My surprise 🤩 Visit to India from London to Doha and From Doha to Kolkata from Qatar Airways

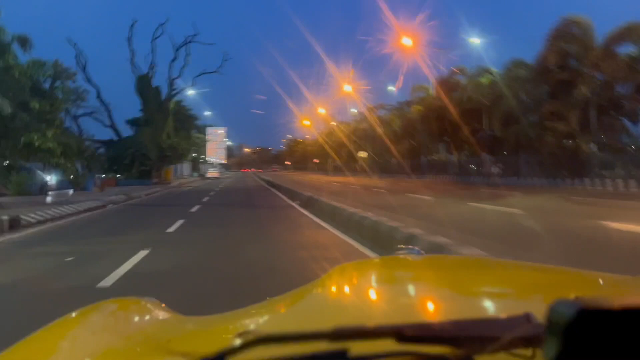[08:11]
तो अभी मैं हूँ कोलकाता टैक्सी में और कोलकाता की सड़कों को एंजॉय करते हुए जा रहे हैं।